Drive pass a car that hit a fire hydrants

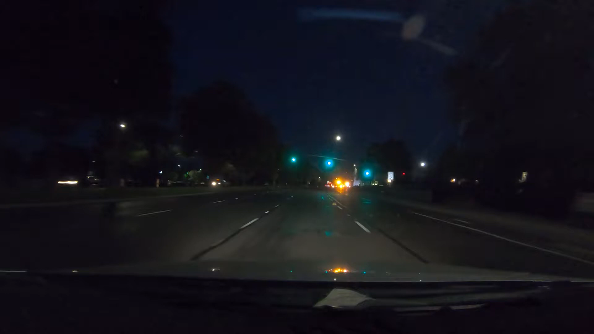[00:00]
Bay, a car hit into a fire hydrant. Wow. What the fuck?